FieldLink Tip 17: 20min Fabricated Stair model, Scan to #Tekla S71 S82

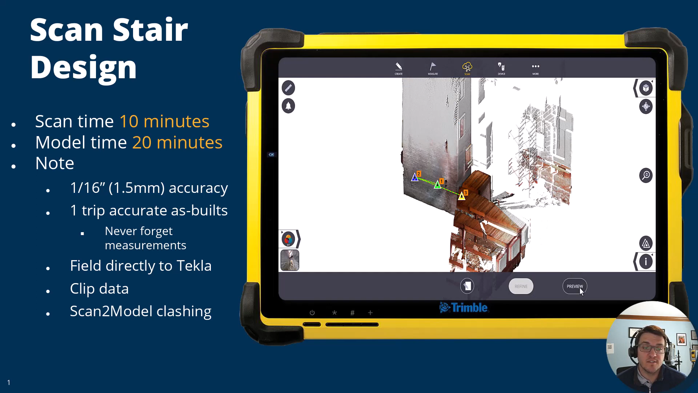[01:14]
So after you collect, you can see these lines are showing the registration between those scans.
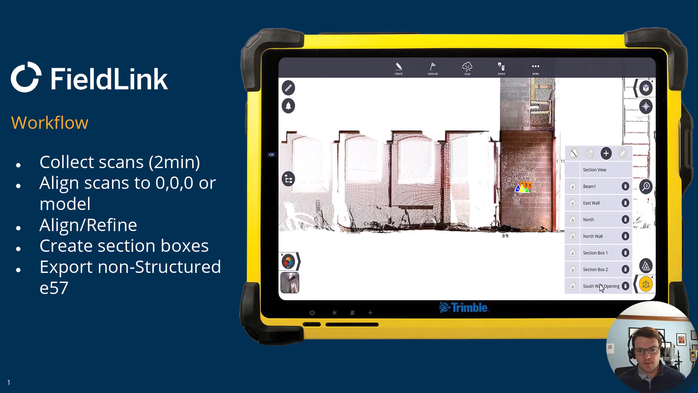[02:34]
And we'll look at that beam one more time. I've created a section box on it. Maybe we'll bring this in a little bit.
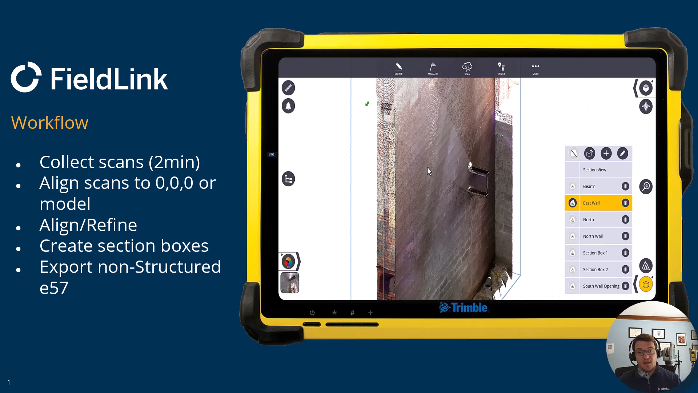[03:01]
I will also just prep it by making these little section boxes. So this is breaking up the scan data to whatever I'm seeing here. And then I can go to scan export, and like this north wall, I can actually export it as a non-structured.
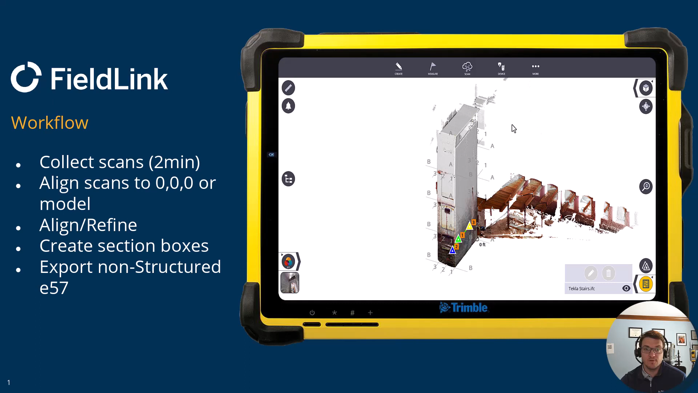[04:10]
what David's designs kind of look like back in FieldLink here. And you can see, if I look at just these, well, this is where they align and overset.
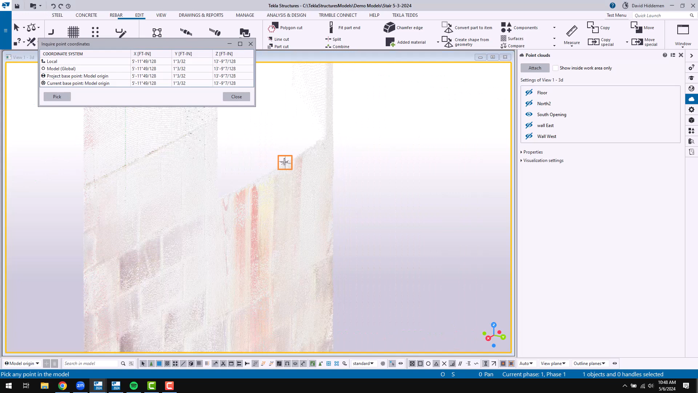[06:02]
You can just pick a point and it shows you your X, Y, and Z. So right here, I'm just making note of my Z elevations.
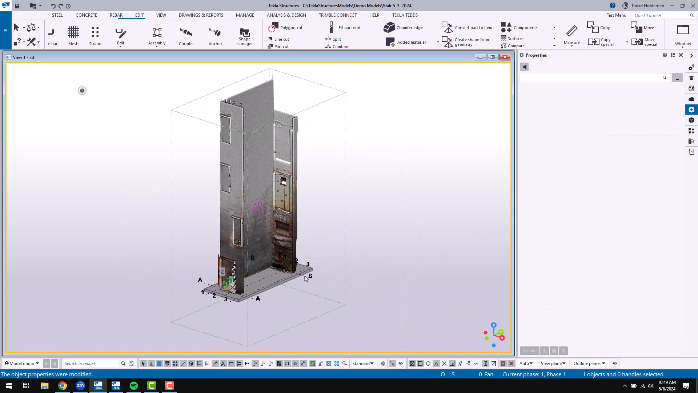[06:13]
I was able to set up this grid and then create my views based on this grid.
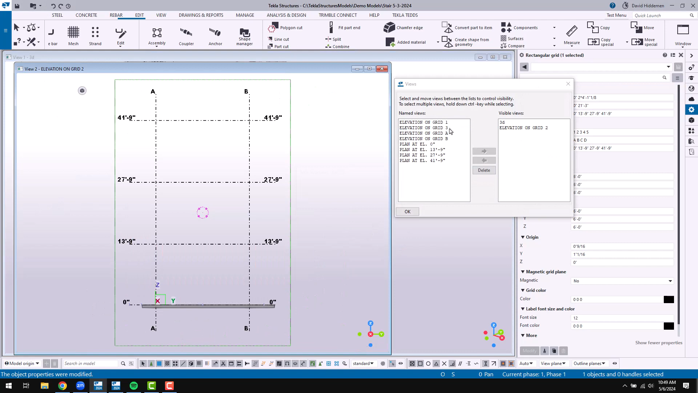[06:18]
So now I'm going to open up an elevation view, and we're going to start laying out our stairs.
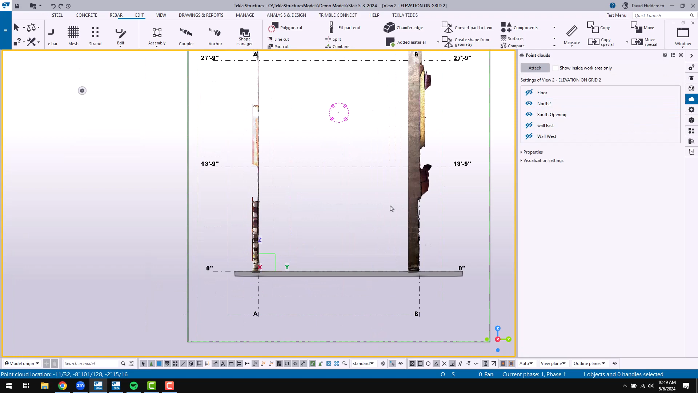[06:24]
And this is a little misleading because of the way the wall kind of has a cup or a curve on the side, the way the scan was put together.
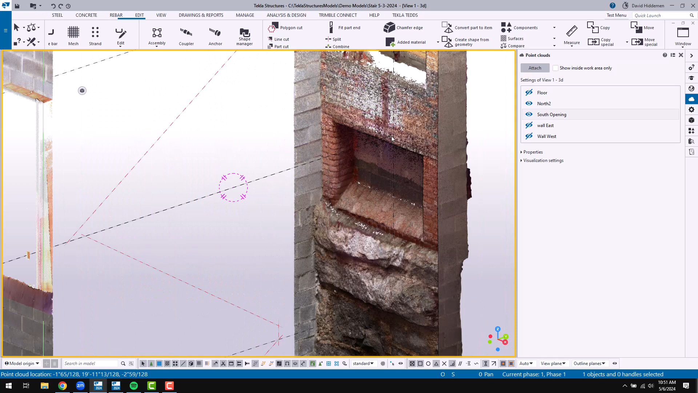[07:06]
And hopefully you can see there the kind of a cup of a foot or two that made it a little difficult to see what was going on in a side view.
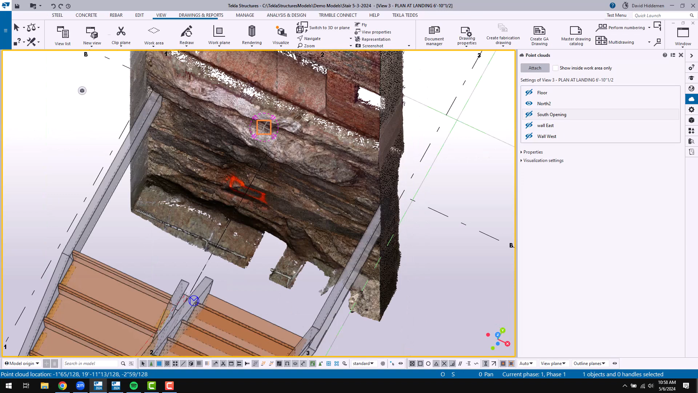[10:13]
It just happens to be right where I'm trying to place my landing, but you know what?
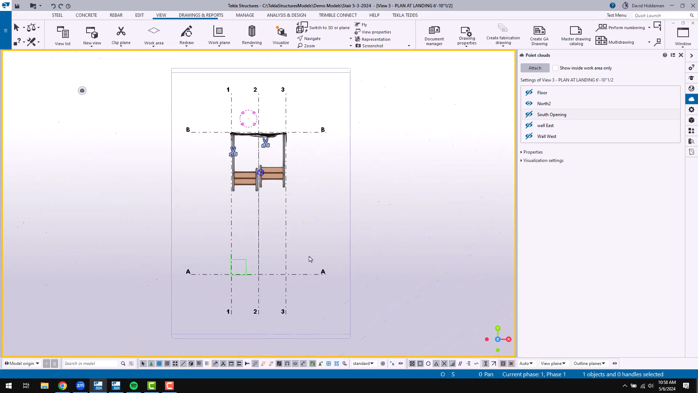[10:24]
There we can really visualize that bump out that we need to try to avoid.
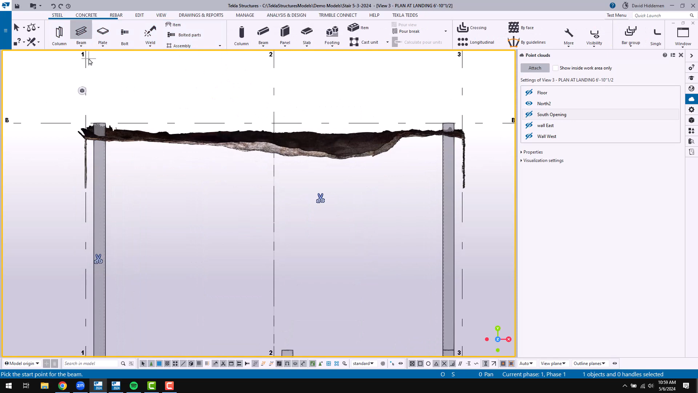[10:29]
Now, of course, I'm going to have to issue probably some RFIs to plan this out, but I'm at least going to get some steel roughed in here.